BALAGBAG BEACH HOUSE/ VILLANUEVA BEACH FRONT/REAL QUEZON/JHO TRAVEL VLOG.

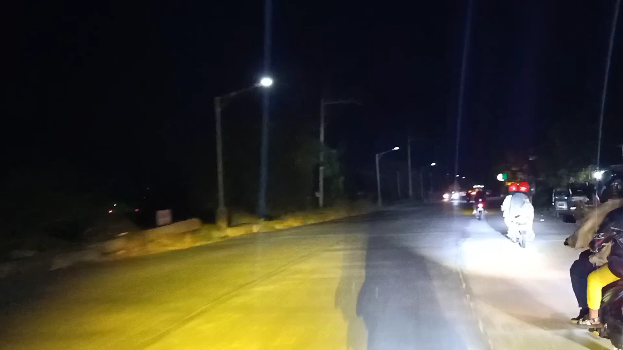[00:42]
Nakasakay sila sa L300. Then kami is mga nakamotor lang. Let's go!